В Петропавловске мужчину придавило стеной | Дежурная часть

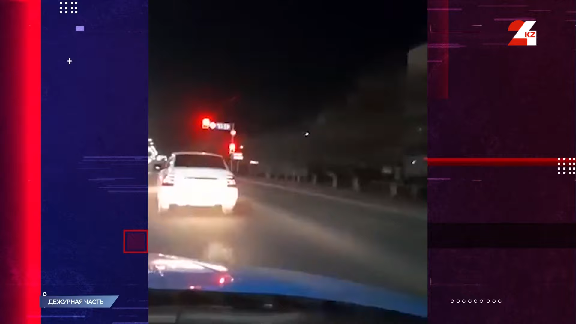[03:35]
Автопатруль несколько раз требовал мужчину остановиться, но нарушитель только набирал скорость.